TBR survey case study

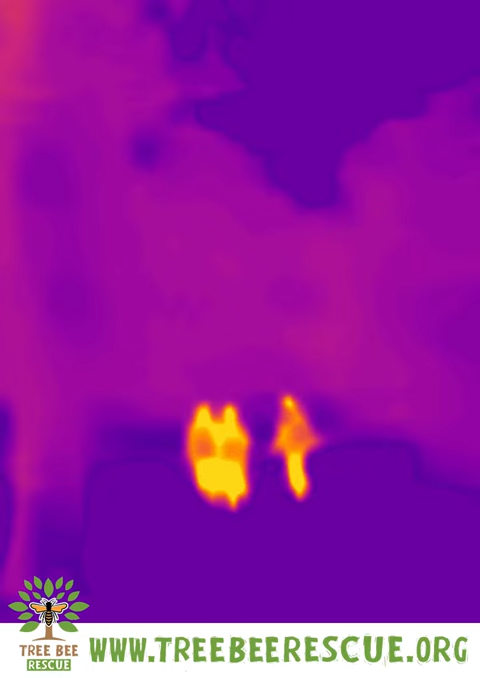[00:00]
So you can see some people walking down the path. They appear as bright orange moving blobs and if we go back up the tree
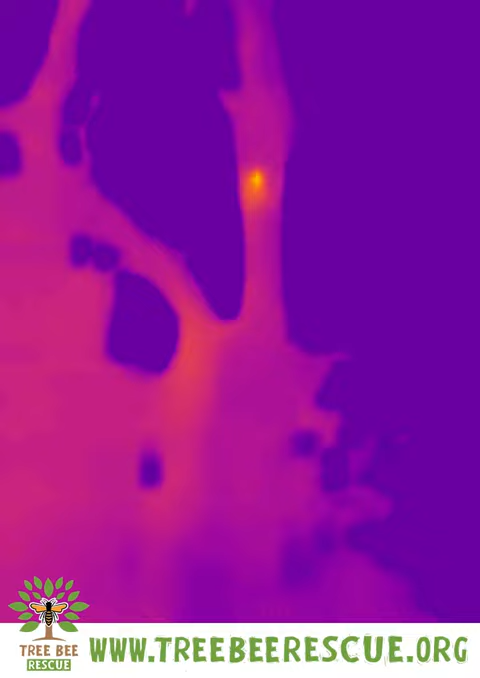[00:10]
you can see that orange core that's just visible there and that is the vent of the bees nest and if we go back to
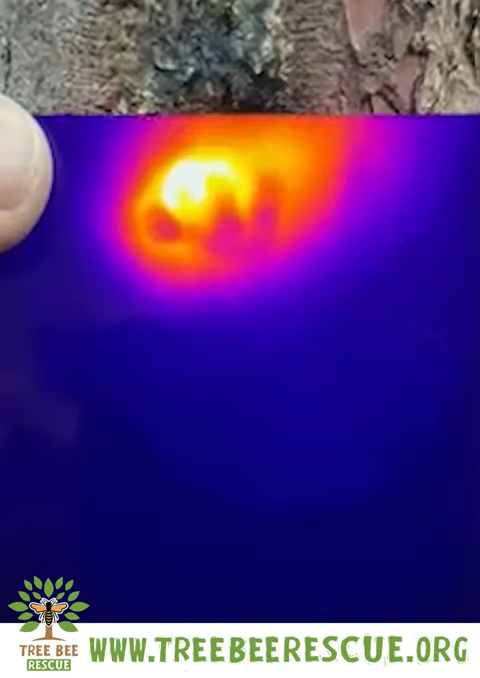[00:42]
go back to infrared you can see the core further down producing an extra temperature
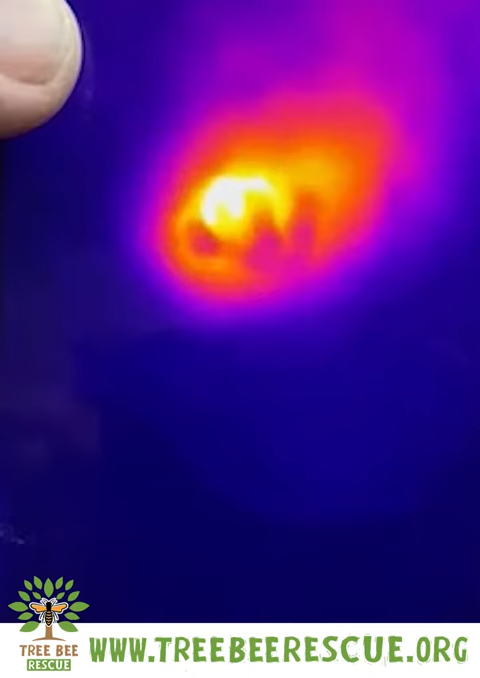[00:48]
of around 20 25 degrees centigrade and the plume of heat that's rising up
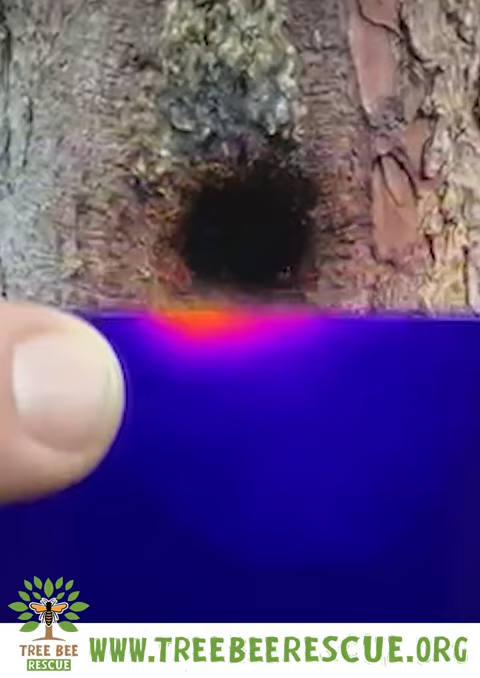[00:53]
out of the vent itself
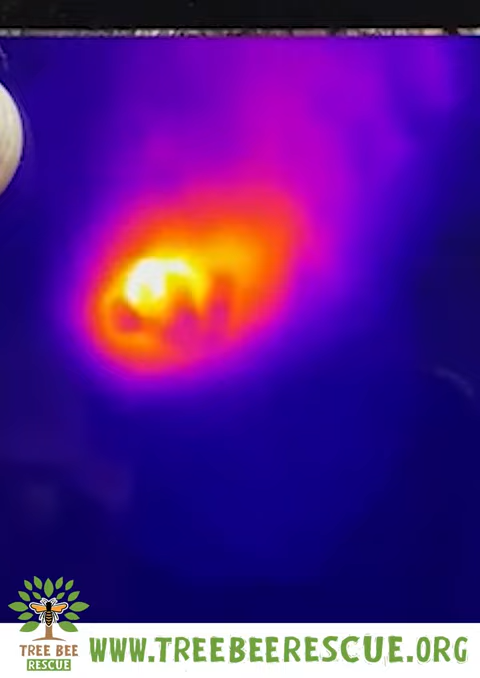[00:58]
so that's definitely an active colony keeping warm for the winter.
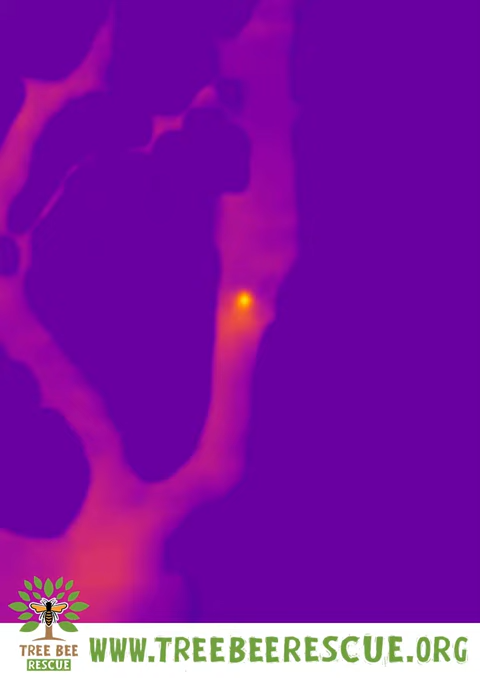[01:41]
so it's quite a small localized vent and um we know that that limb is the only place where there are live bees it
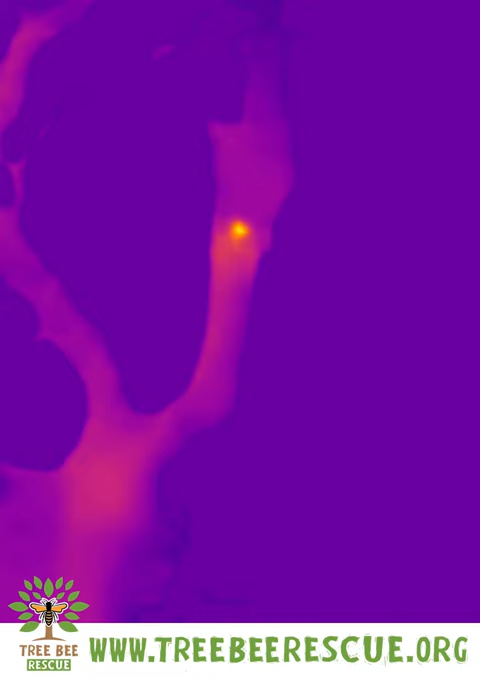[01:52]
does look to be a further warm spot further down but um that's not hot enough and there's no exit point so we're just going to focus on that one point just there on top right hand side that's bees max november 2022